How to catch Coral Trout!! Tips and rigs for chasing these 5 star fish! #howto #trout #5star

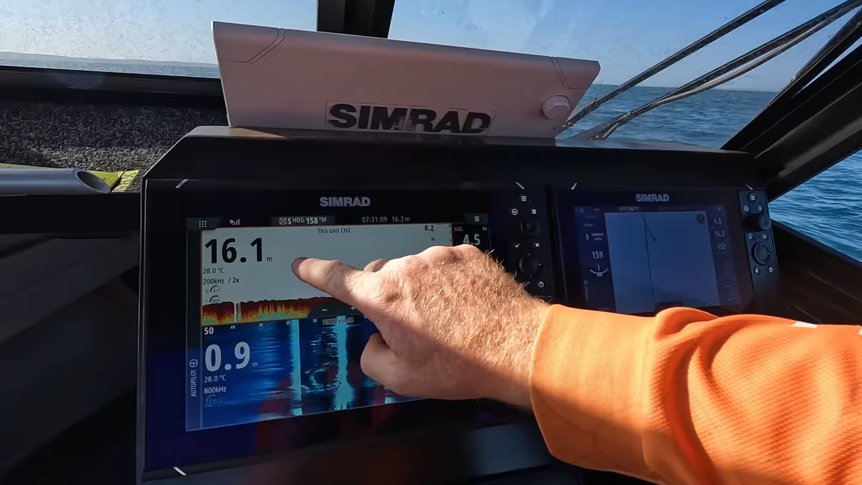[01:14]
On screen: water 28.0°C
And I've just come across, I was doing about 20 knots and I went across that. So
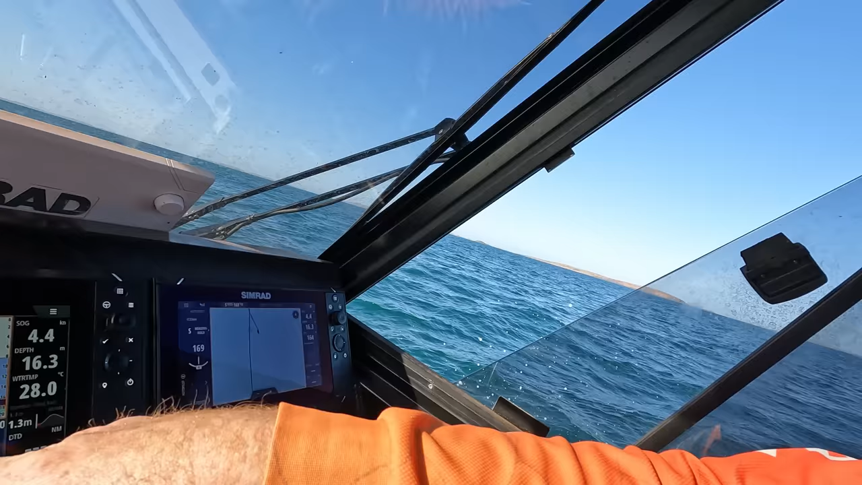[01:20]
what we're going to do is a couple laps around it with the side scan without him blowing a whistle at me. Just going to hurry me up. See if we can find a ledge.
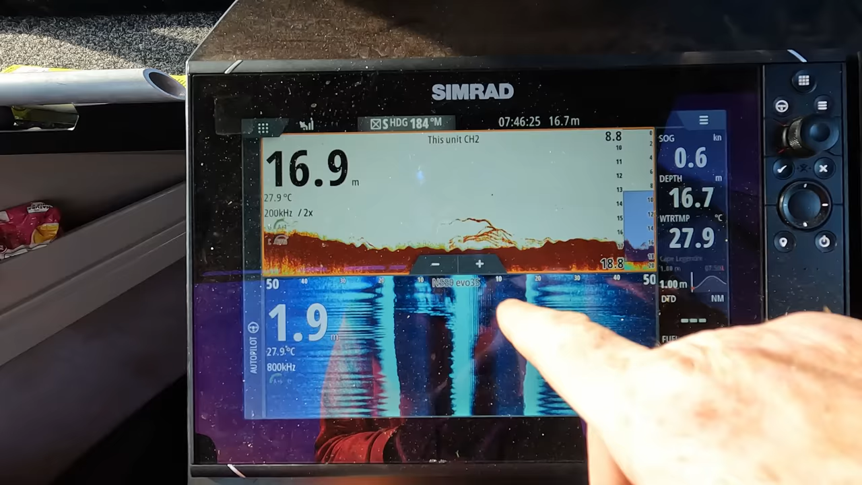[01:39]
On screen: water 27.9°C, speed 0.6 kn
It rises up with a little ledge. You can see there's fish stack up on here.
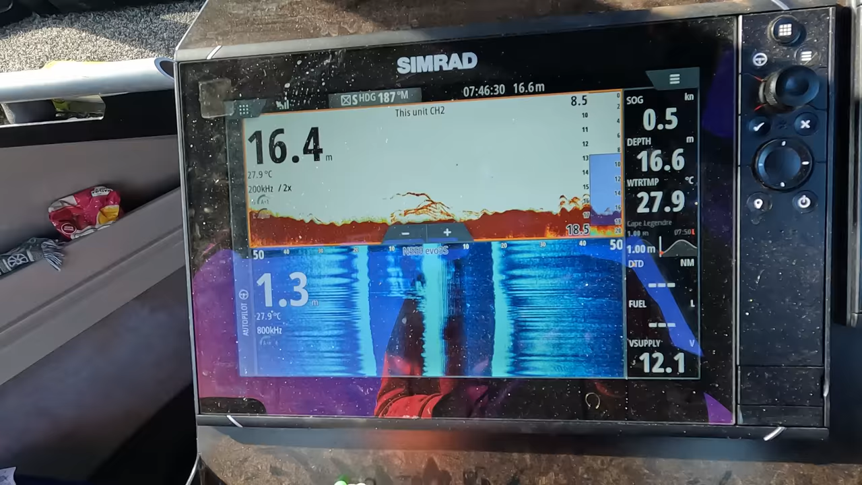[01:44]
On screen: water 27.9°C, speed 0.5 kn
We are on. Look at them all coming through.
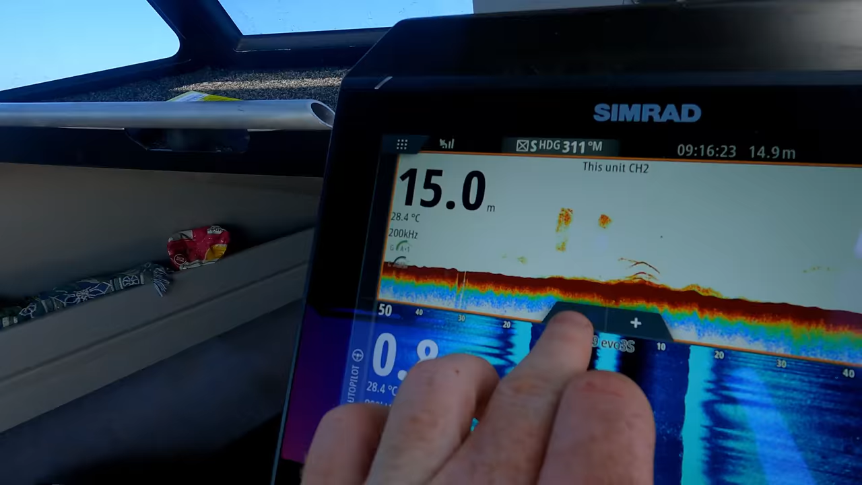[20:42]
On screen: water 28.4°C
At the moment, we just come across one, and I can see there's three, four fish that's sitting just over this rubble patch, and they're solid fish.